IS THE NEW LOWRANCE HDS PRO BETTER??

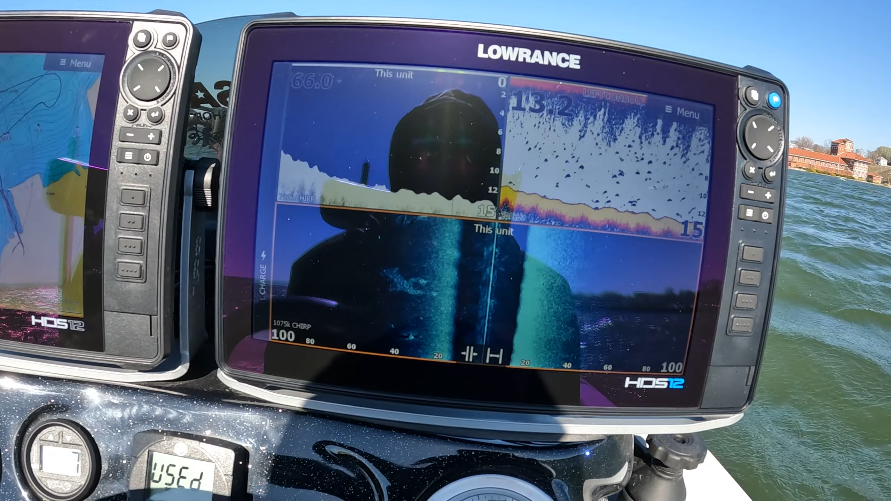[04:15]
out here so the first thing that the new transducer allows you to do
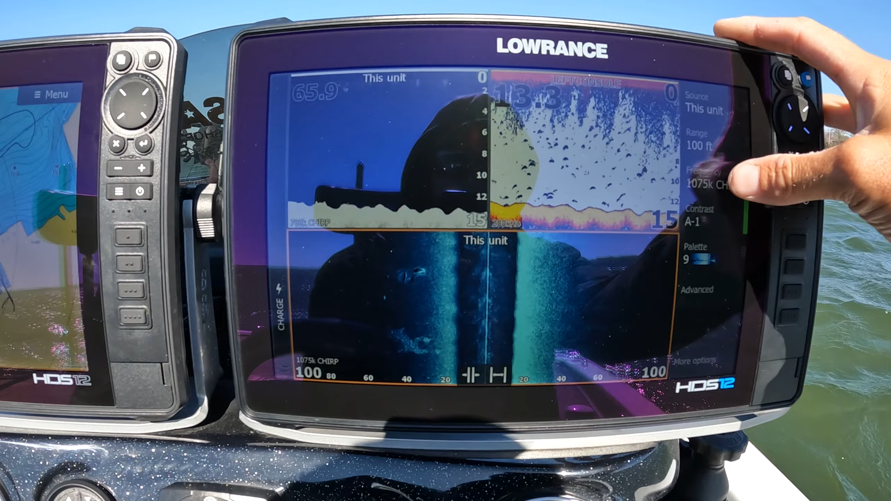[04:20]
is higher frequencies so on your side imaging and your down imaging
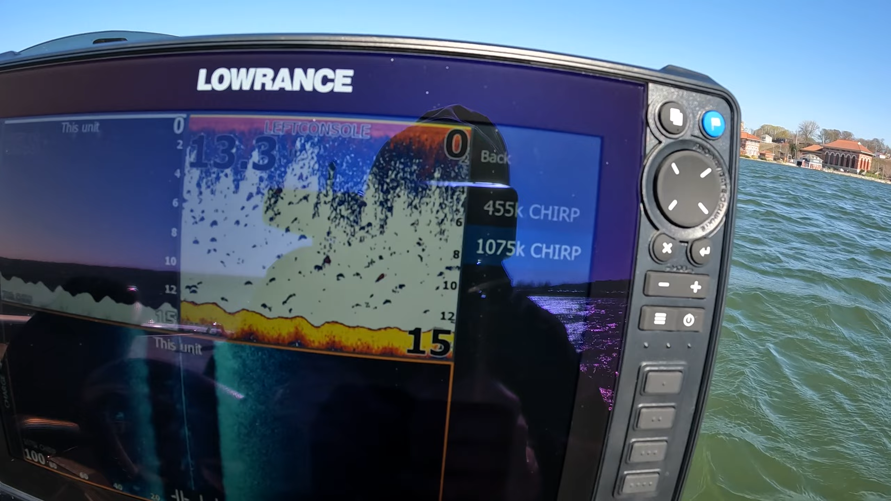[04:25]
you have new options we have a 455k chirp
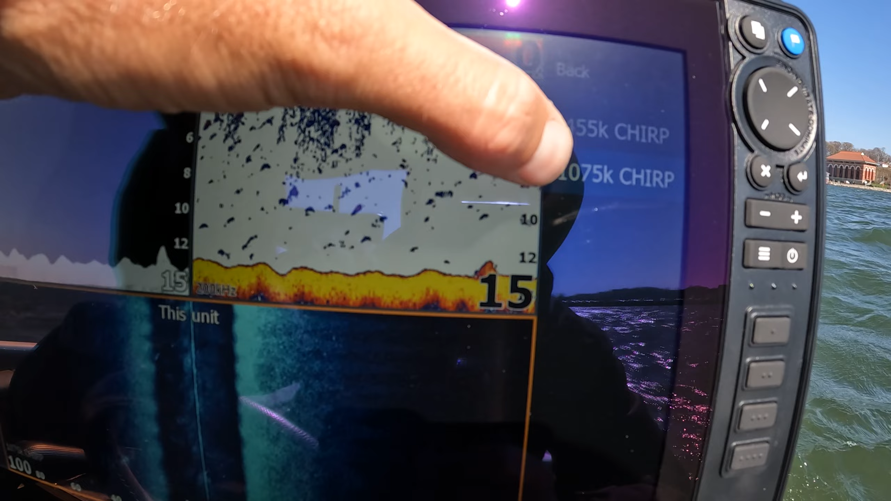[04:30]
and a 1075k chirp so that is higher frequencies
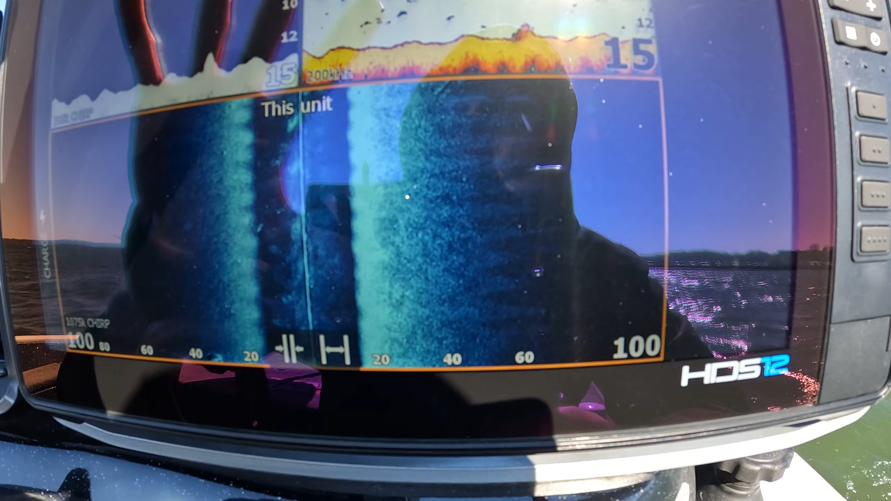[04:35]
which in turn is going to give you more detail and better clarity on your units
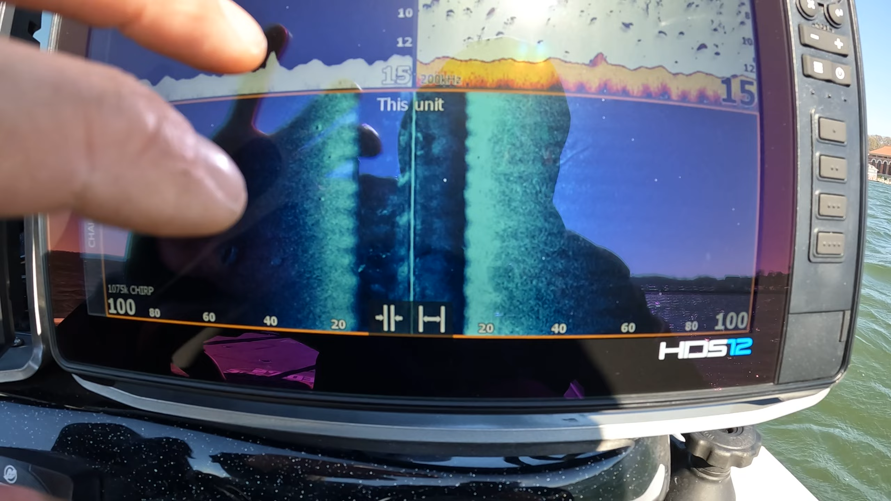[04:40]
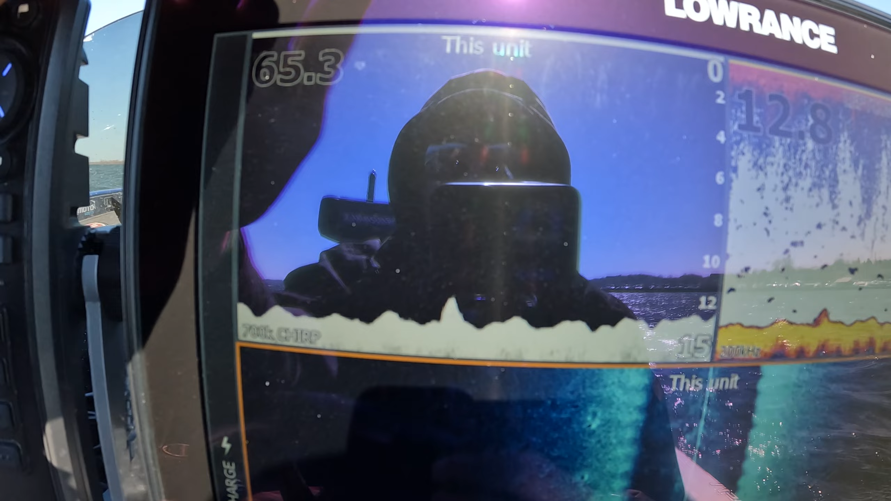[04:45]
first thing i noticed as soon as i launched the boat is the clarity of the down imaging like look at that the the
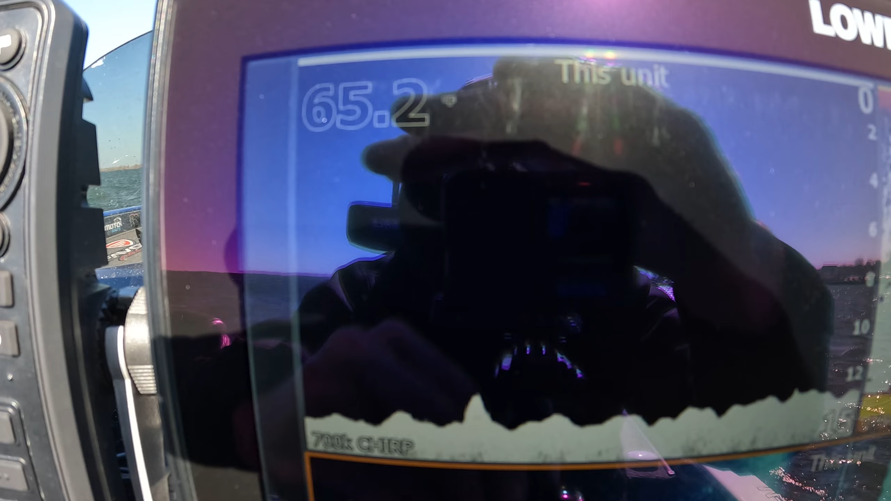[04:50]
all of the interference is gone it's just
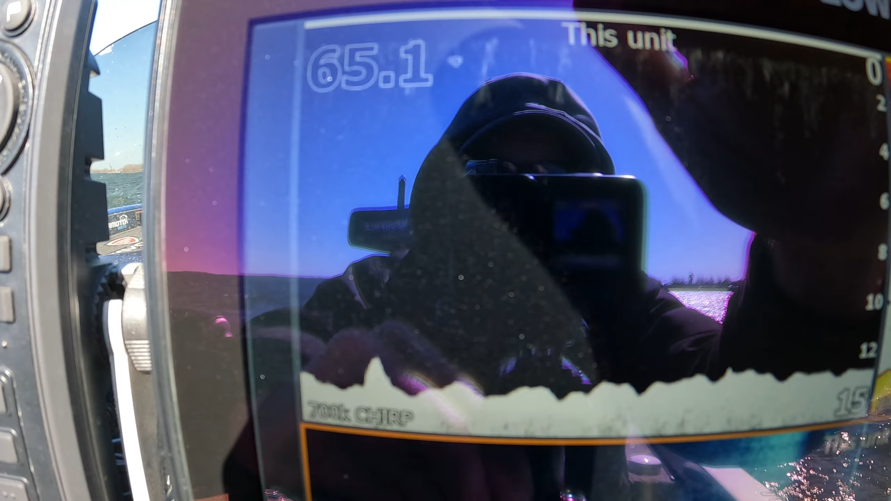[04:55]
perfectly black screen very crisp bottom and you can see
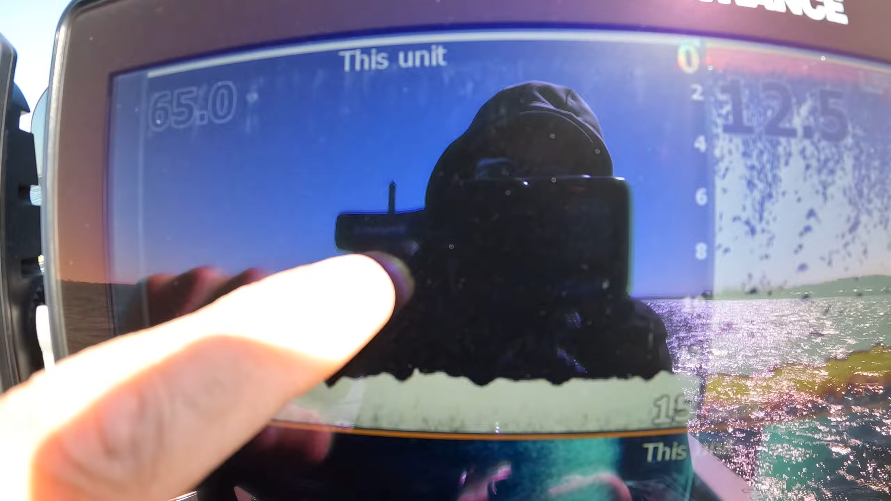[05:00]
all of those fish so
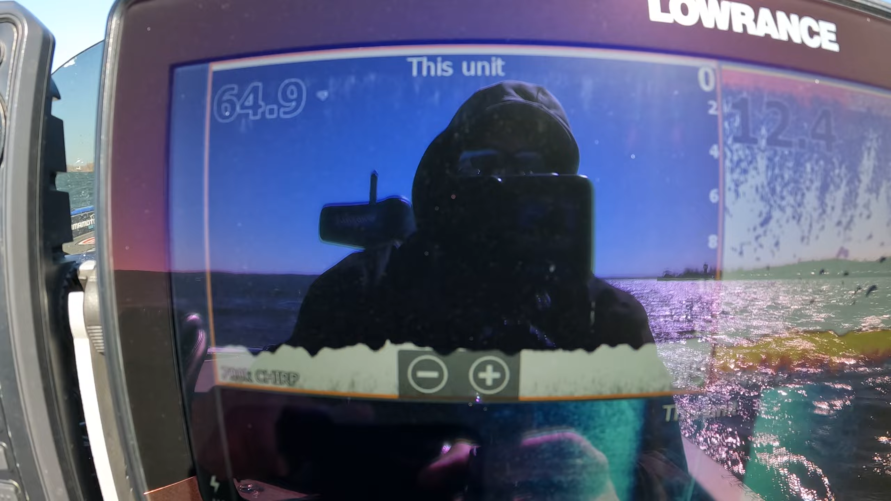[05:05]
i'm really impressed with the down imaging right off the bat
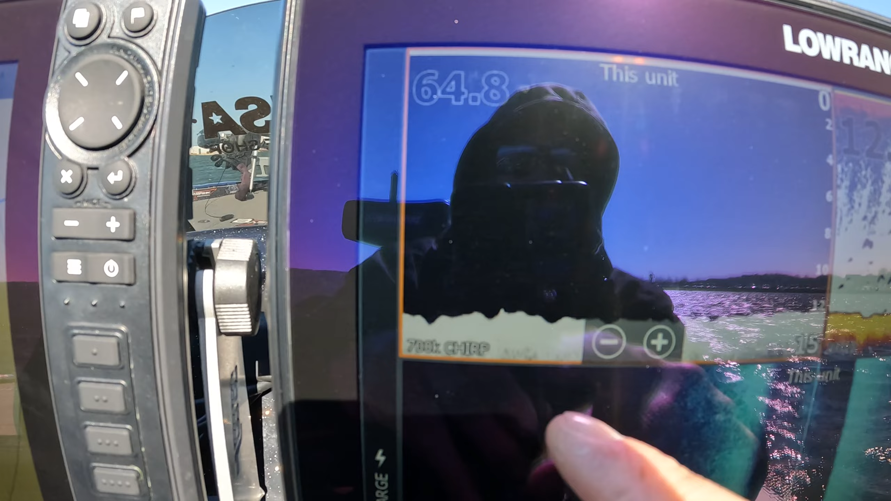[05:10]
now i'm running the down imaging on the 700k chirp so the down imaging you have
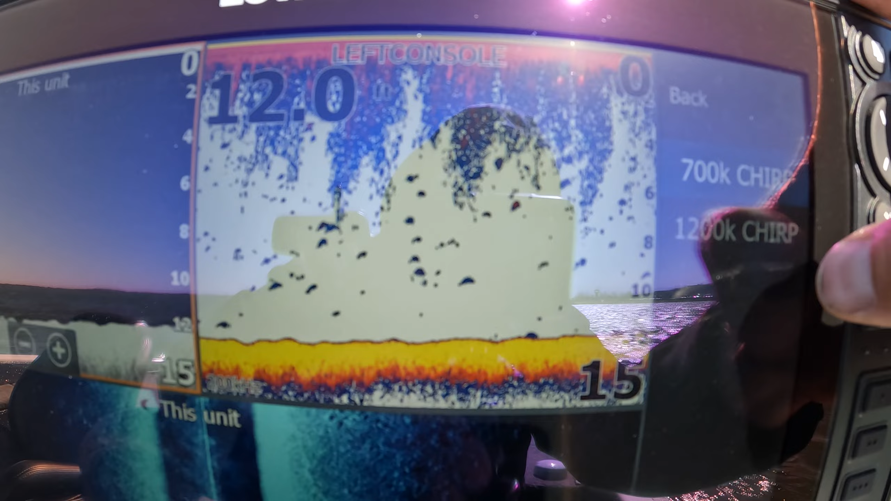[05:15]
700k or 1200k chirp personally i really
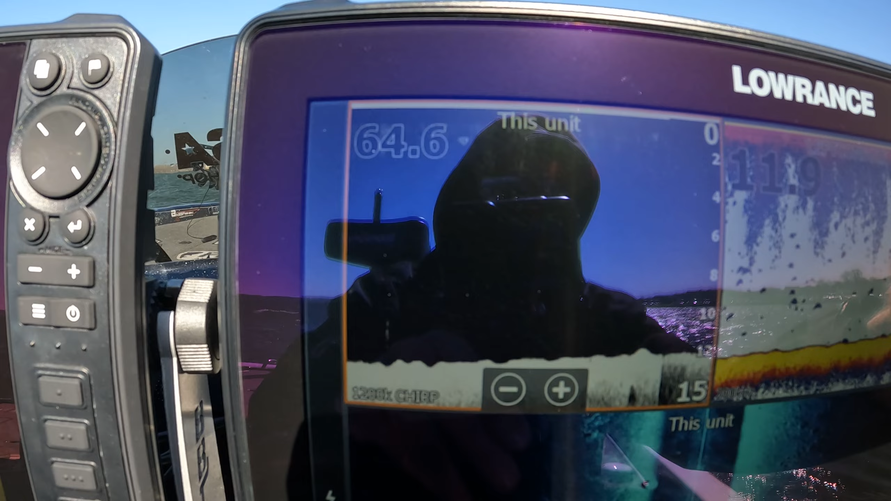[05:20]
like using the lower frequency for both the down imaging and
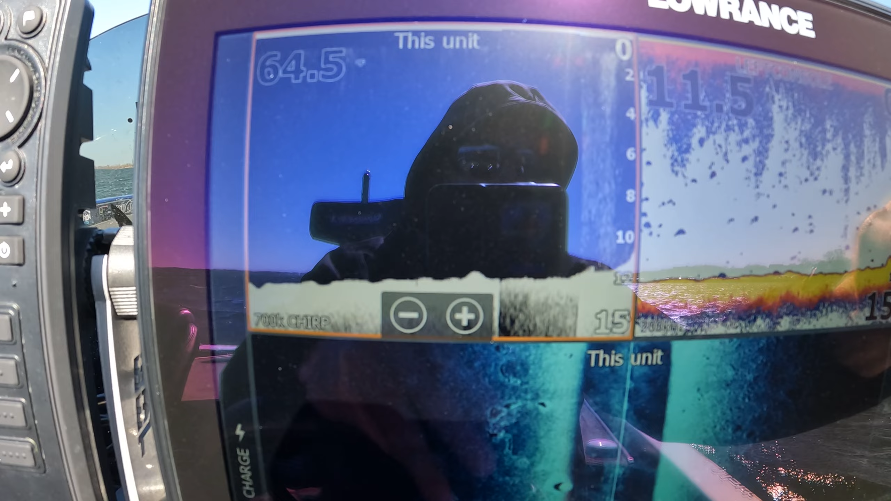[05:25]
the side imaging so i like to run it on the 455k
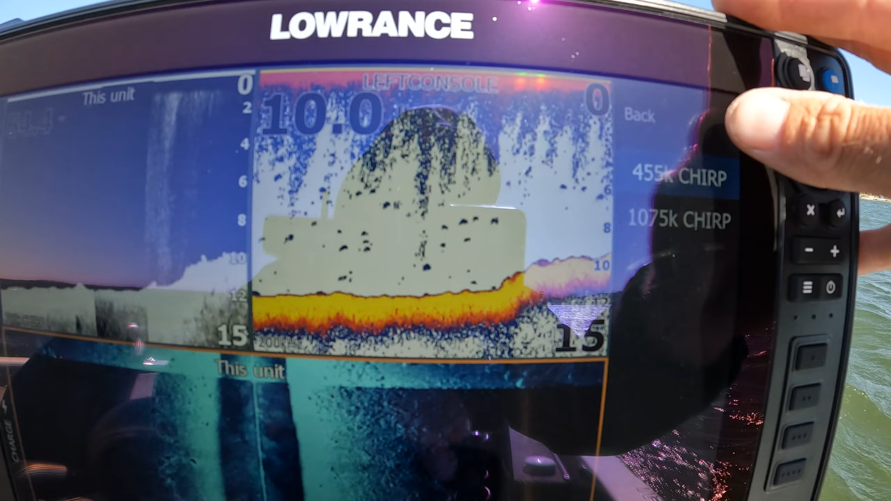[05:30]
chirp and then in the contrast here we're going to bump this down a few clicks
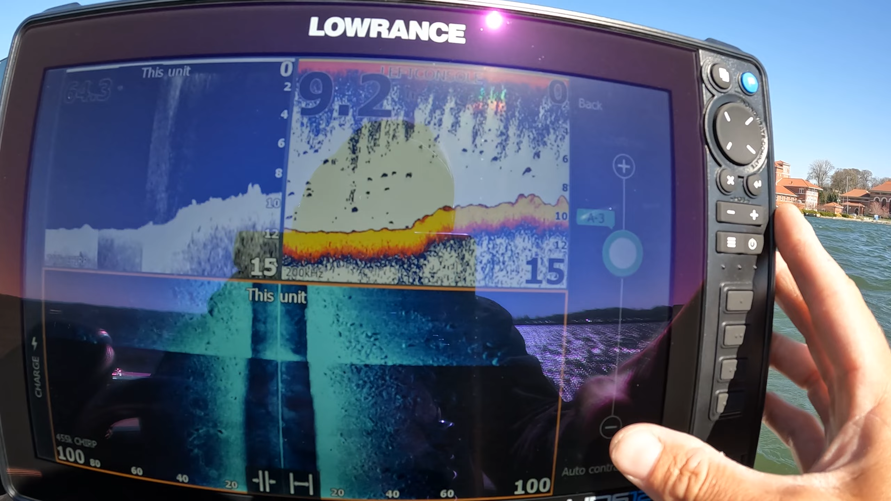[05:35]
and get this dialed in i like it right around a4
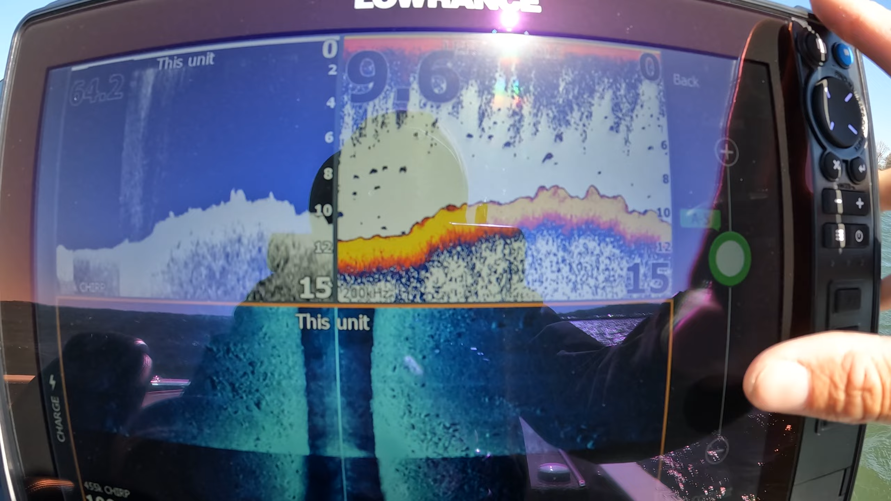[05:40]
a5 just depending on the water clarity but you can see we're in some rock right here
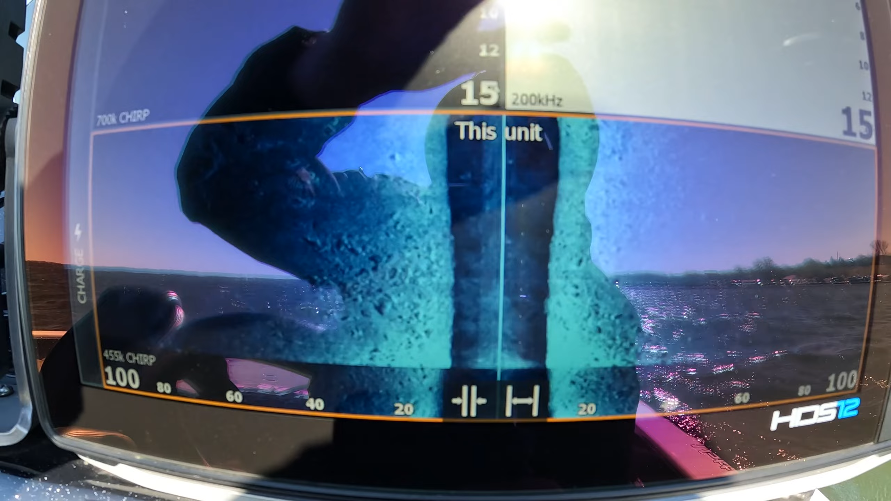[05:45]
and the clarity on this is absolutely amazing so we